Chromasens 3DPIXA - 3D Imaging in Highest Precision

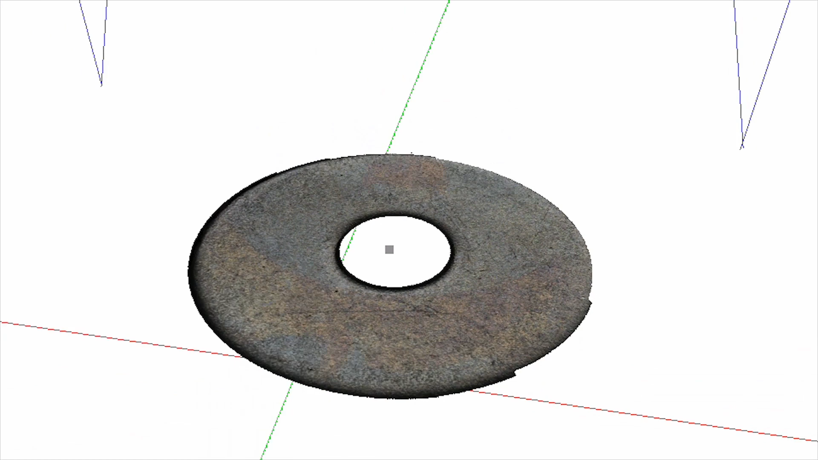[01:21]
The 3D data are calculated in real time using graphical processing units.